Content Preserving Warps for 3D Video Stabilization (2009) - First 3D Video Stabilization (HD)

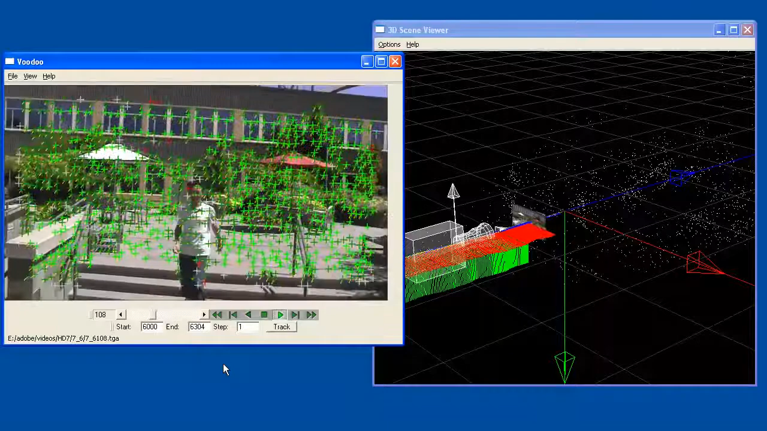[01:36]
to reconstruct the original 3D camera motion and a cloud of 3D scene points.
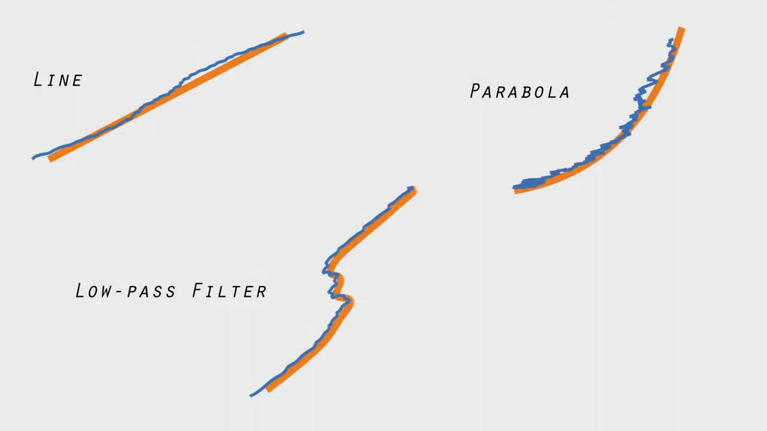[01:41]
Then we fit an idealized camera motion to the original, such as a line, a parabola, or just a low-pass filtered version of the original 3D trajectory. Then, we try to simulate what the camera would have seen from this new camera path.
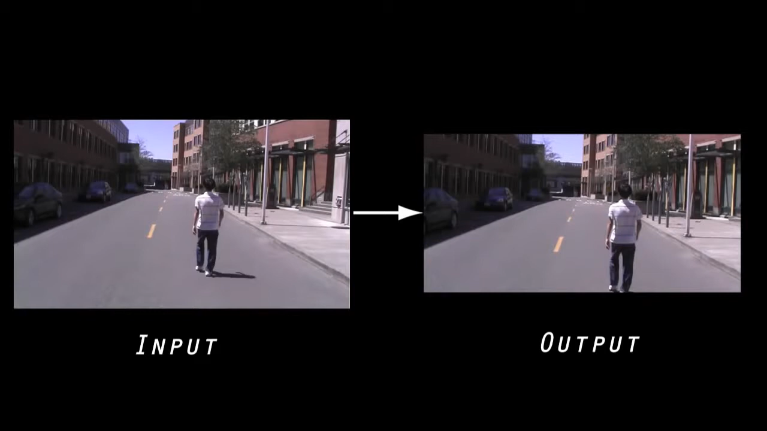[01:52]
However, in order to preserve scene motions, we add the constraint that each output frame is a warp of a single input frame at the same moment in time.
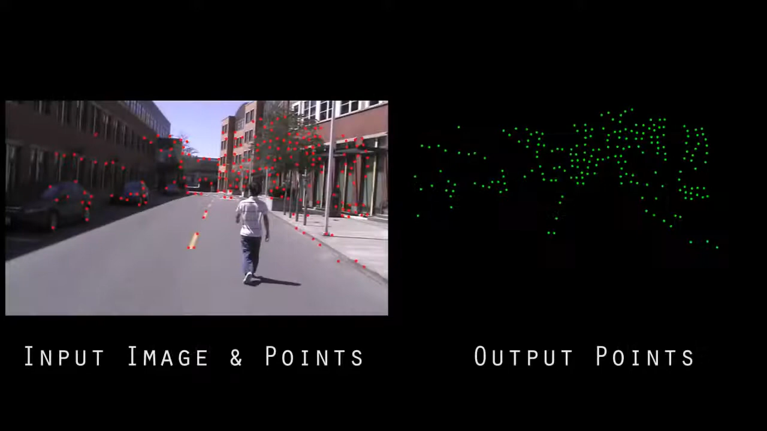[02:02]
To guide this warp, we project the reconstructed 3D scene points into both the input and output frames.
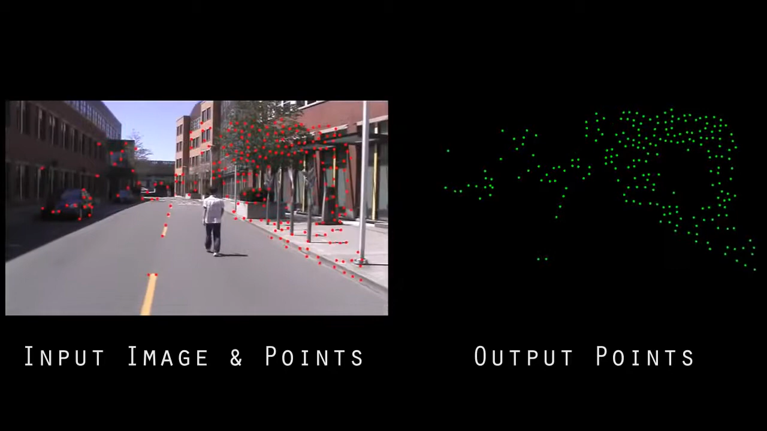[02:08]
This produces a set of sparse displacements, from the red points to the green points, for each video frame that will guide our warping method.
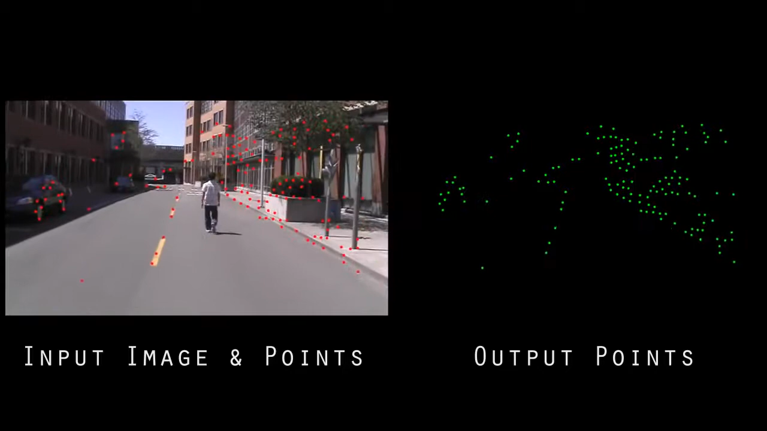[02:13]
We then discretize a spatially varying warp over a quad mesh,